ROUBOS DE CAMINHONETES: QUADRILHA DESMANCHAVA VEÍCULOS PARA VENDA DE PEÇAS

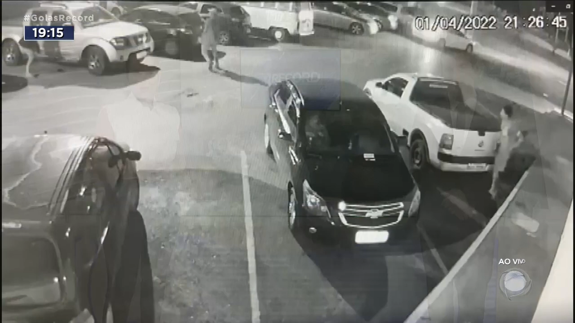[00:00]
Imagens de circuito de segurança mostram os bandidos se aproximando da caminhonete. Eles rendem o motorista que tenta fugir, mas não consegue. Os assaltantes fogem levando o veículo e deixam o homem para trás.
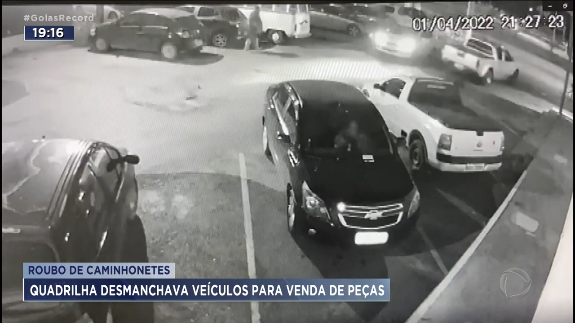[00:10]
Em outra ação, os criminosos se aproximam do motorista e fingem pedir informações, mas logo anunciam o assalto.